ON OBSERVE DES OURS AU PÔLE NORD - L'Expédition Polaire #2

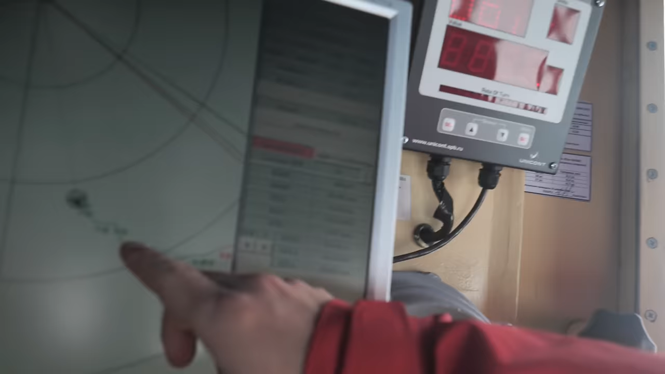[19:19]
Non, mais tu vois, là, on va faire un gros détour sur la gauche et on monte sur la droite. Ah oui, oui, oui, on voit bien. Il va foncer dedans. On la voit vraiment, quoi.
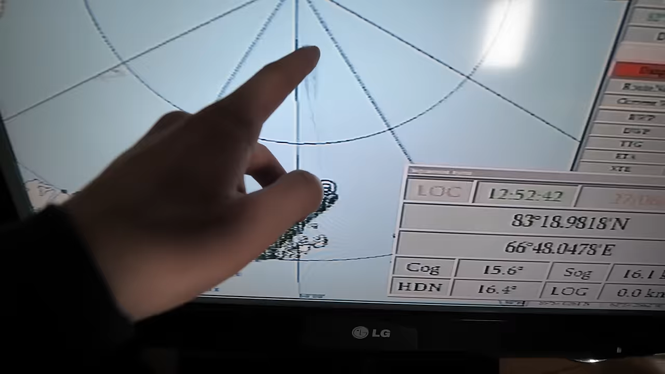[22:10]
Et là, on va continuer jusqu'au pôle Nord. Donc, désormais, il n'y a plus que de la banquise entre nous et le pôle Nord.